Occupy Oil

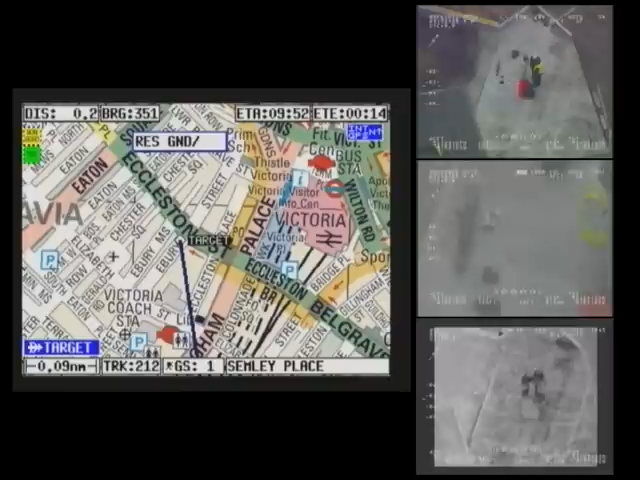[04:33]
They look like they've got a banner and a bag that can contain other things. For your information, over.